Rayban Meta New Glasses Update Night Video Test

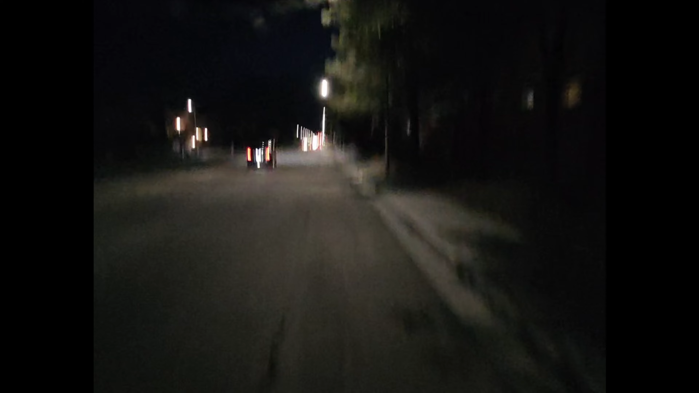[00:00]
All right, riding at night is a little more sketchy. You have to have faith that you don't smack a giant rock, I guess. Oh, as I hit a rock. All right, this is like roughly the same spot.